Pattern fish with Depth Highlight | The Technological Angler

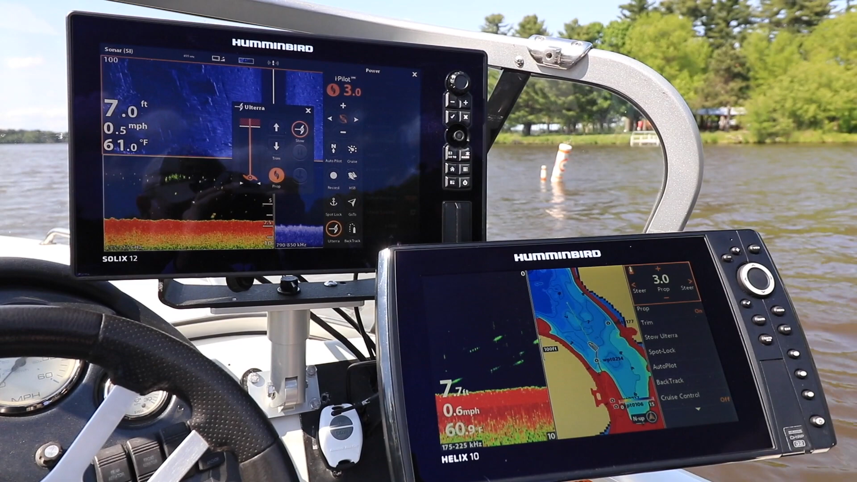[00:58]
To access the depth highlight feature, you'll of course need a Humminbird Fish Finder, like a Helix or a Solix,